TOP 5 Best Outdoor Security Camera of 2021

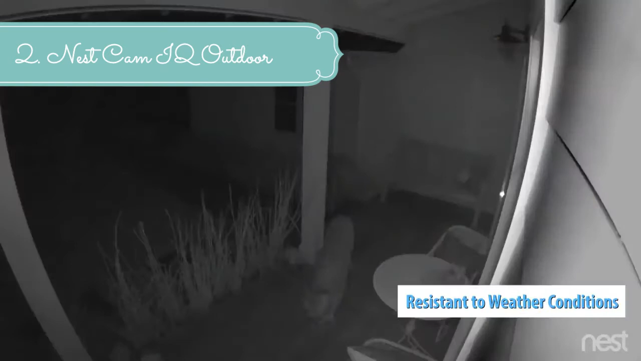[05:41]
With 24-7 live view and free event video history, 3 Nest Cam helps you look after your home.